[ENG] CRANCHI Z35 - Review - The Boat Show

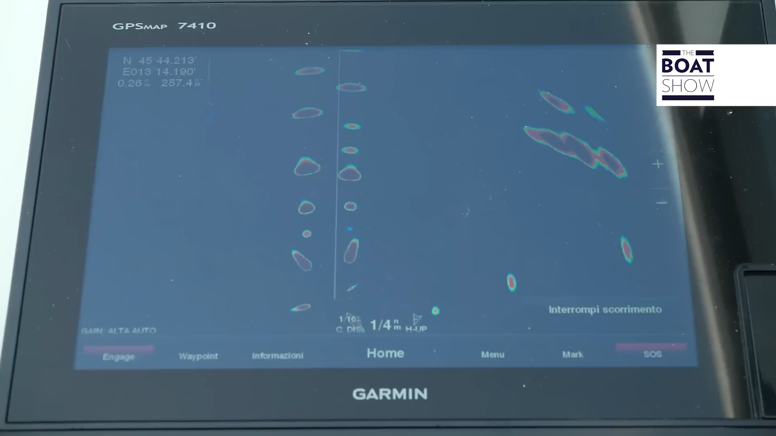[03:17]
They can be found even here on the screen, extremely clear to read.